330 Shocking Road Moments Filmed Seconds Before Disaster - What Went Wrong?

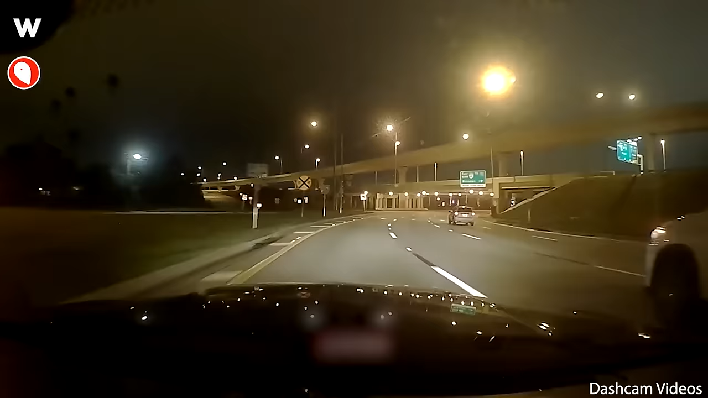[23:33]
In Tampa, Florida, a car disregarded a stop sign and collided forcefully with another vehicle, resulting in a significant impact. There were no serious injuries. The car crashes into the median twice before being stopped on 35E in Little Canada.